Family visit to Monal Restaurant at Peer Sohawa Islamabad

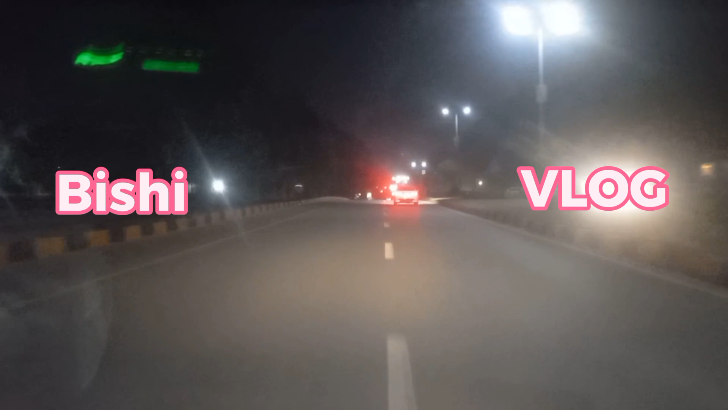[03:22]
सामने इशारा आ गया है, अब इंशाल्लाह ताला हम लेफ्ट साइड की तरफ दामनेकू की तरफ उड़ जाएंगे। तो
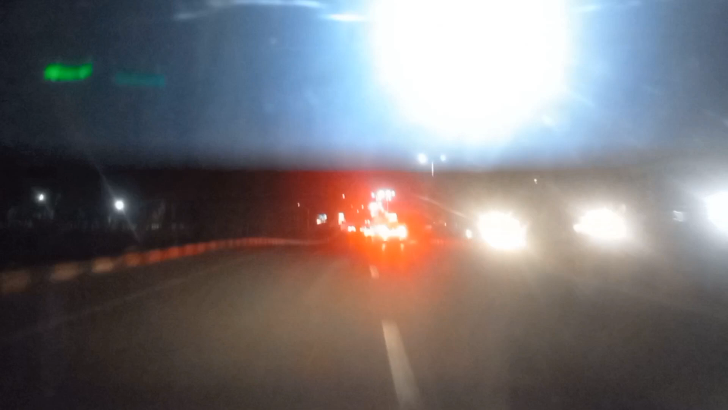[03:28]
माशाल्लाह कितना खूबसूरत है इस्लामाबाद।
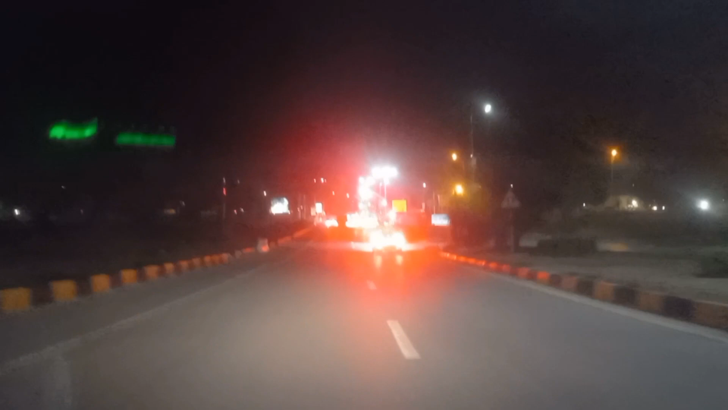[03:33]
ये दामनेकू का इशारा आ गया है, अब हमने लेफ्ट साइड पे मुड़ के ना फिर दामनेकू का सफ़र शुरू हो जाएगा इंशाल्लाह ताला।